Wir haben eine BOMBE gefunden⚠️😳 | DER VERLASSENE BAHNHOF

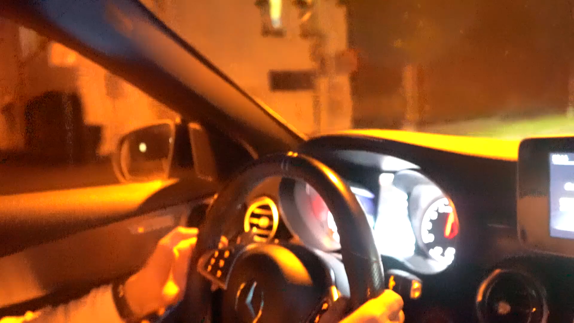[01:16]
Hi, Enno! Wir wissen auf jeden Fall nicht gerade, wo wir hinfahren.
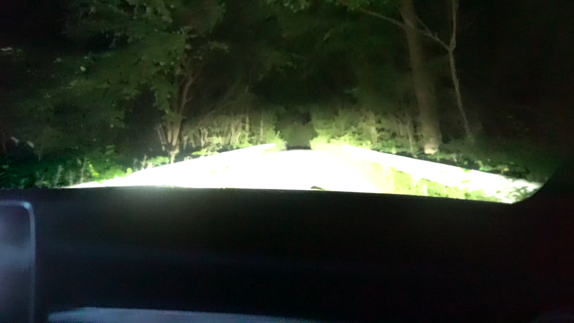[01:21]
Das schaut auf jeden Fall sehr unheimlich aus. Ja, was schauen wir denn? Aber was ist hier? Hier ist eigentlich gar nichts. Mal schau das mal an. Nichts. Hier ist, schau, da ist ein Licht. Auto? Da ist ein Auto.